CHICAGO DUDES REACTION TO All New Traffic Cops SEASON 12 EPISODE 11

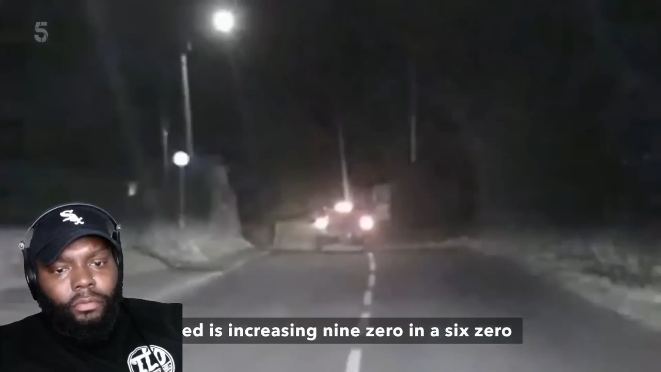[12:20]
It's 11:30, this job. It's got all the writings on the wall. This is a drink driver who doesn't want to stop.
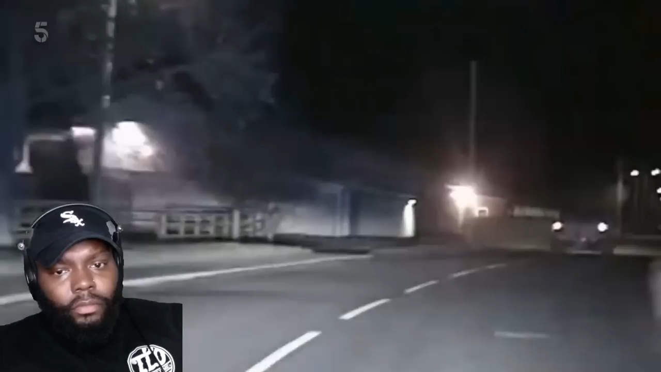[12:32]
We're out of the village now. Speed 70, heavy braking from the right-hand bend. Stand by. Any turn could be a crash, so you're listening for that. Are we going to get crash, crash, crash, which you hear quite often?
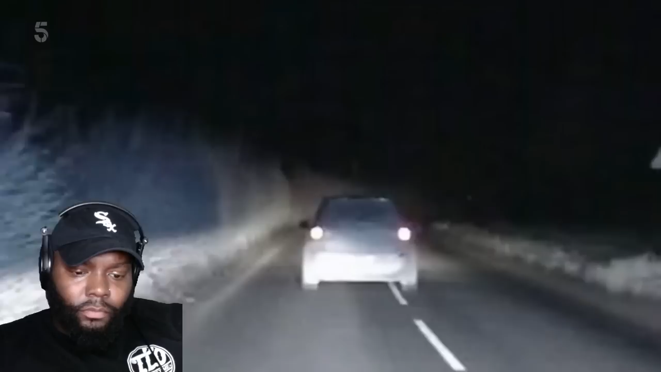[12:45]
So we've got to get there and take up position to end it. The county's absolutely massive. Craig's a good driver, though, you know. Yeah, he is, yeah. Quick. It's a left go road.
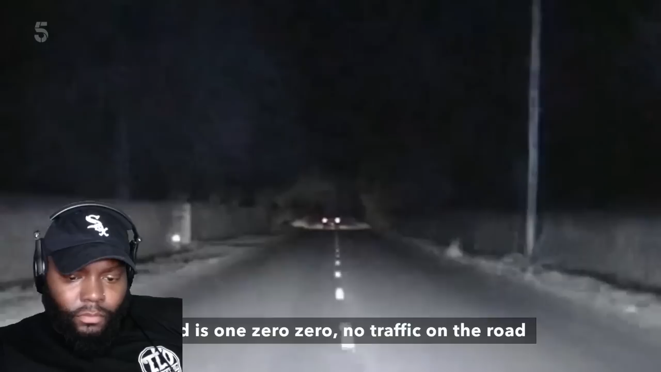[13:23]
No traffic on the road. 10 minutes out. We've got the helicopter en route, so the helicopter should be above them soon.
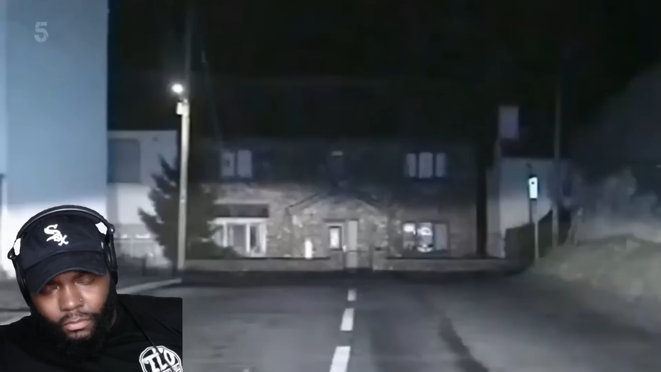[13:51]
We're entering the 30s at 80 into the village of Roscoe. The vehicle was overtaken to the offside. Head past just south of East Wold, just coming over Shipton.
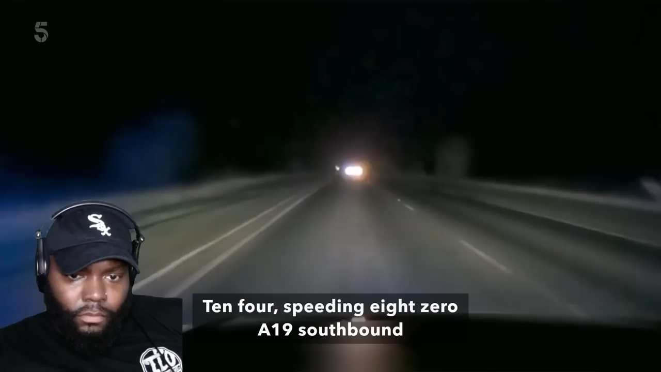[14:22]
380, A19 is southbound. Going fast, isn't he? Spin it, mate, spin it.
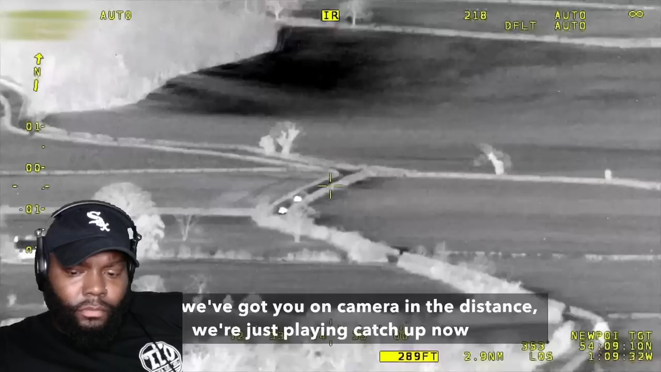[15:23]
MPAS said we've got your camera in the distance. We're just playing catch-up now, but we have got you. We're just closing the gap.
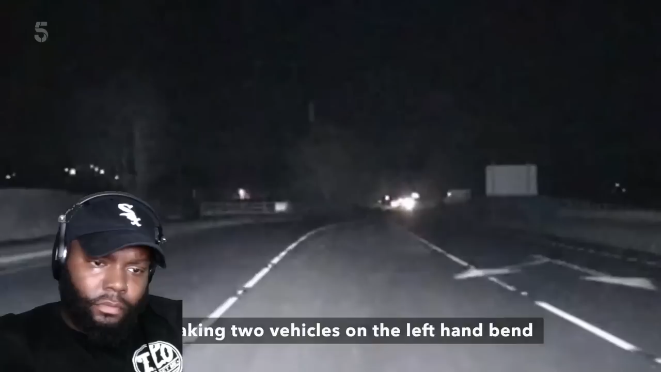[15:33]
We're now into 20 minutes of blue light run on a night, fast speeds. Ordinarily, your pursuit's ended by now. Running it for the long haul here.
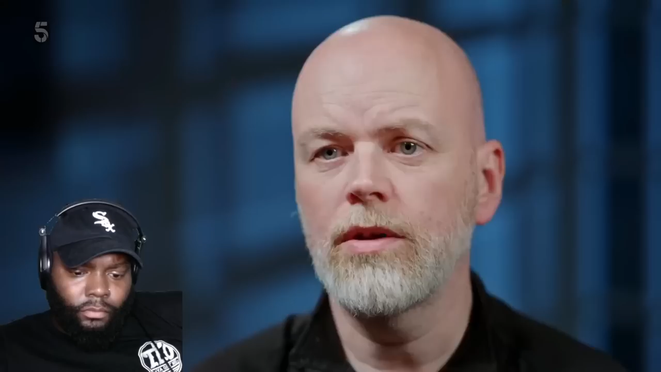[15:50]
We've got somebody in that car who is pedalling hard, knows the roads.
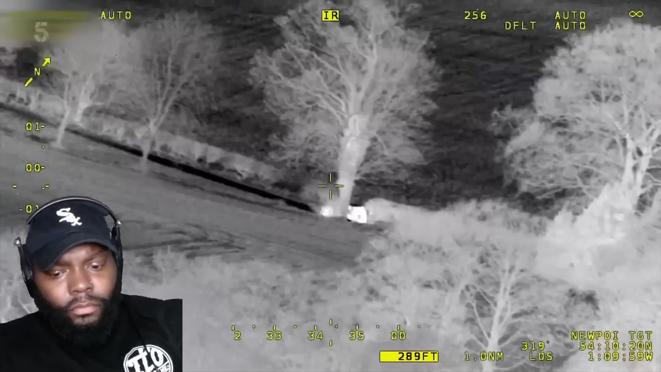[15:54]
Hey, Pass, yeah, we've caught up. We've got the subject car now.
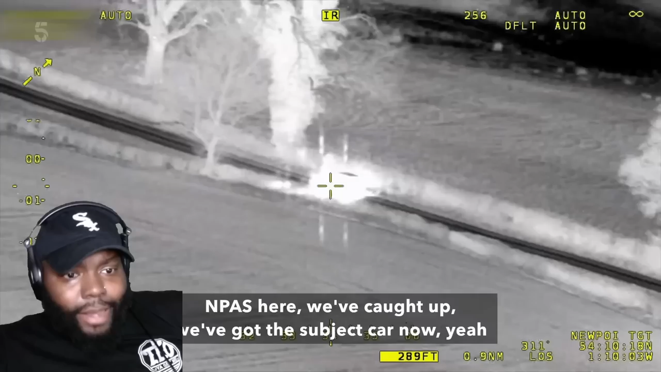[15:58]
Yeah. So you're straight. Helicopter's there. Helicopter's up now. Thank you. We've got air support with us now.
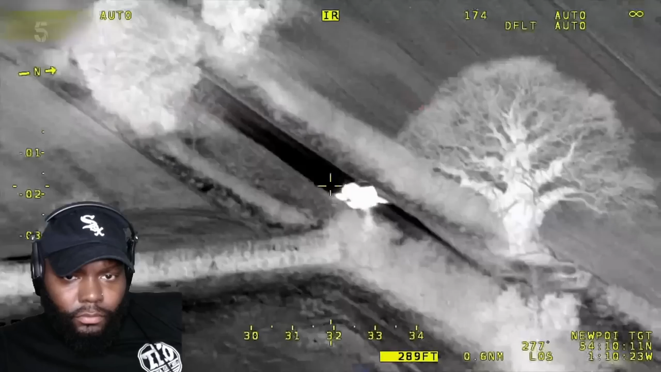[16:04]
Got wider view. Do we still have a Stinger unit at Thorn Run Day?
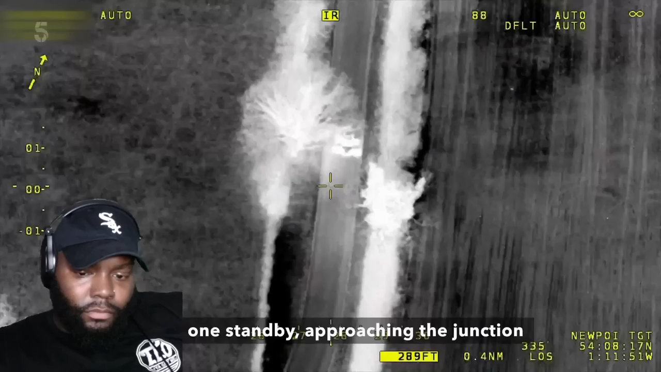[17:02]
8-1, stand by, approaching the junction.
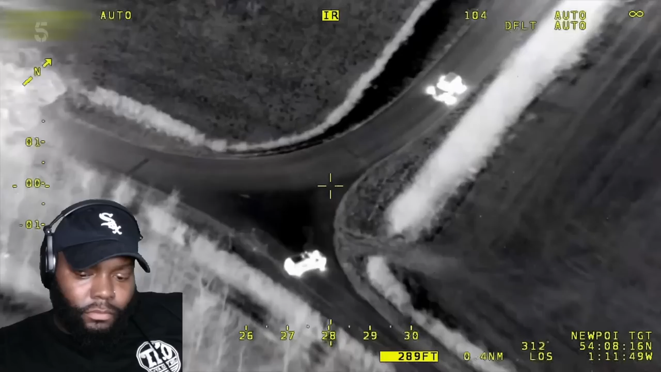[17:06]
And it is over the Stinger, and it is right now.
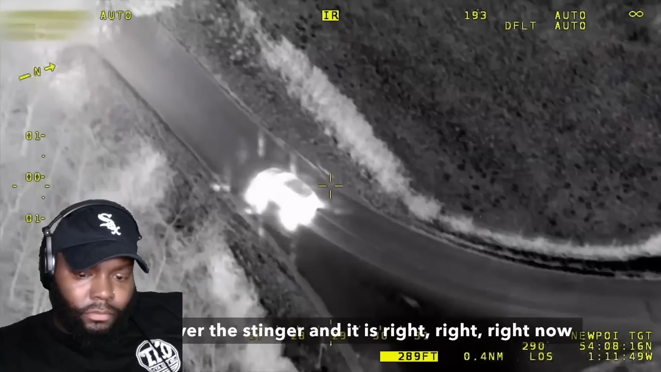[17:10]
So his tyres will be going down now. So we need to be tight, ready for a decamp and a chase on foot. Come on, boys, keep it tight. Don't lose him now. It's still going at sub speed, general direction at A19.